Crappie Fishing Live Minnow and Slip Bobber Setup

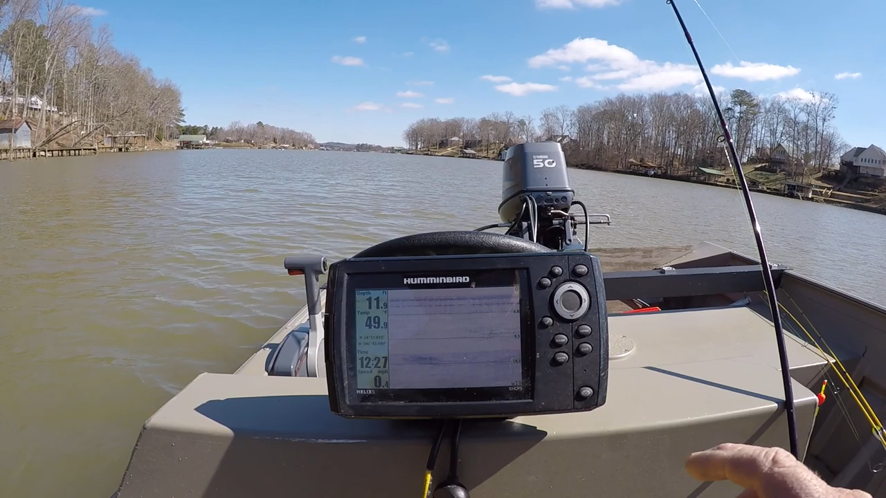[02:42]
These little shad right here Up in the water column 9.5 And there's some right here on the bottom A few are showing up
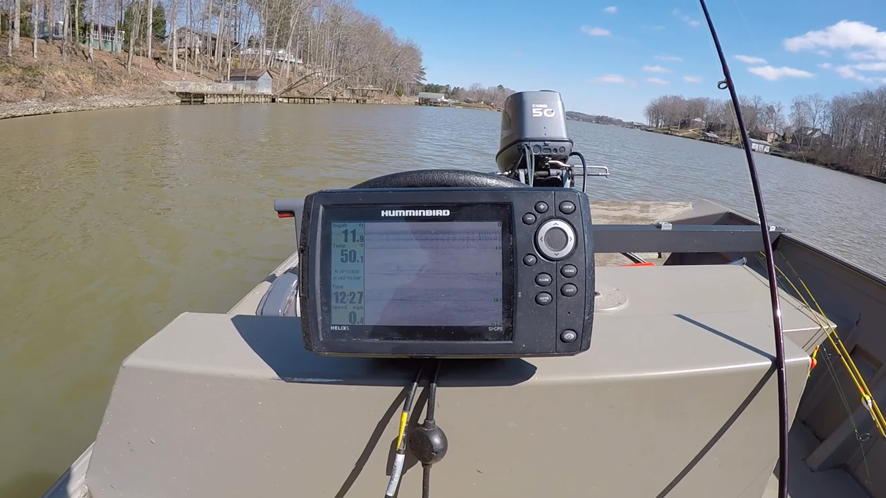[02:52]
And I mean 12 feet of water So what I'm doing right here Is trying to keep up with the shad Which the crappie are chasing the shad around There's the fish folks